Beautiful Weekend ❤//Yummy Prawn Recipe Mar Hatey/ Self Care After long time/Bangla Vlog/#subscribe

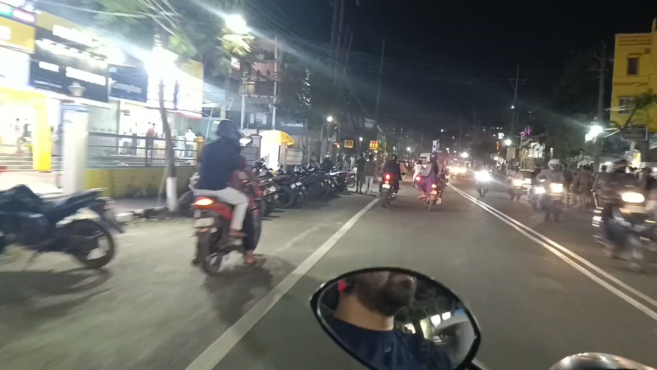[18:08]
আর সিআরপি পুলিশে দেখো ভর্তি একদম সারা রাস্তা, এই দেখো
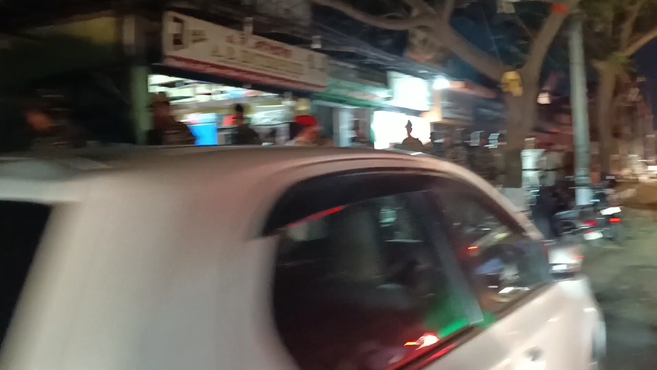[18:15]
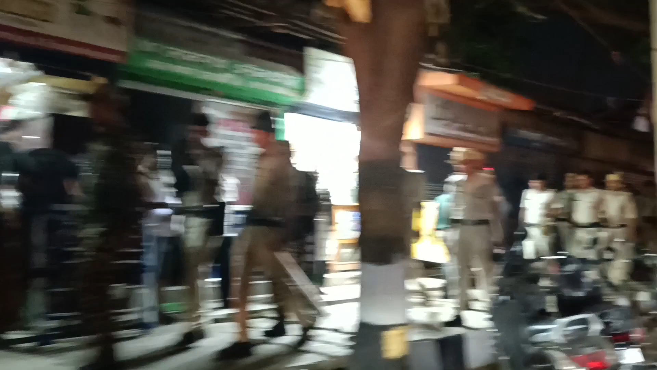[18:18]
সারা রাত্রে বোধহয় ওরা গার্ড দেবে, এরকম কিছু একটা হবে আর কি।
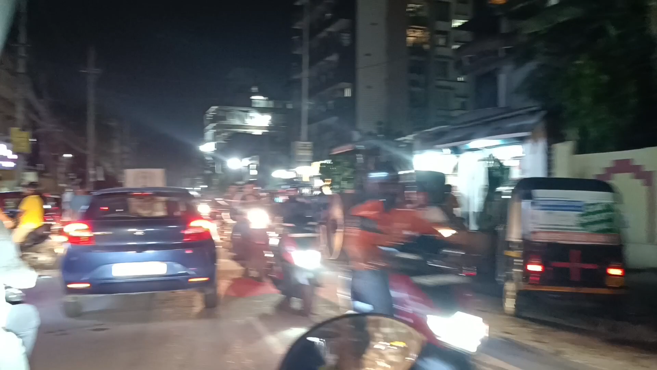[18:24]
তো আমরা ঘুরতে ঘুরতে কলোনী বাজার থেকে কুমারপাড়া বাজারের দিকটা দিয়ে যাচ্ছি। তো এখানে তো খাওয়ার স্টলের কমি নেই,